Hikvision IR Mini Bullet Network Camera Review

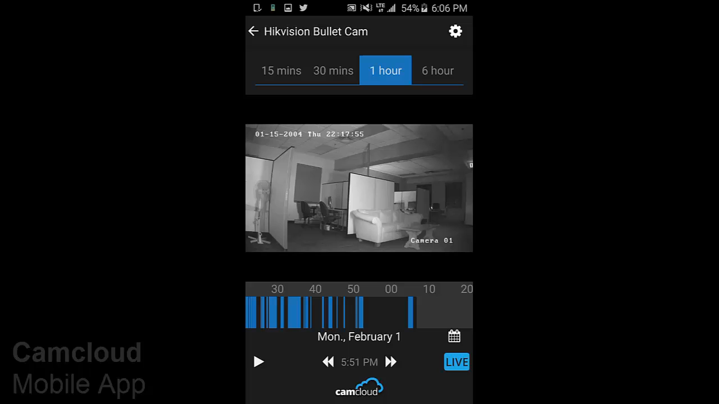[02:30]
I could clearly see what was going on in the office, and the feed was just as clear as the daytime. After setting it up on CamCloud, I was a bit disappointed to see that the camera could only upload images. It doesn't matter anyway for cloud storage,
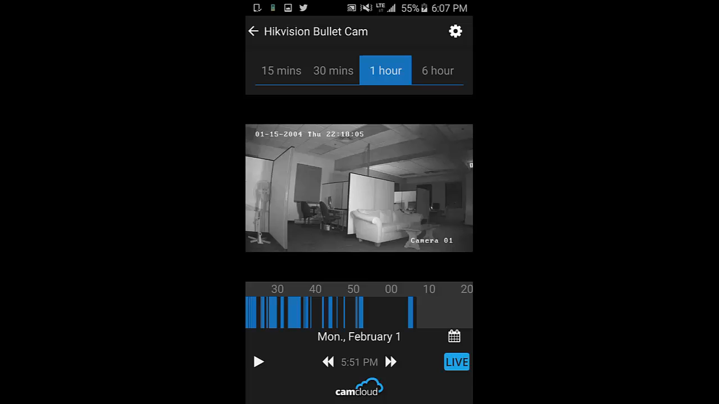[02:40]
since CamCloud's timeline is great at providing fluid and continuous playback for both videos and images. The live view feed was very clear, allowing me to see exactly what was going on in the office, remotely from my home.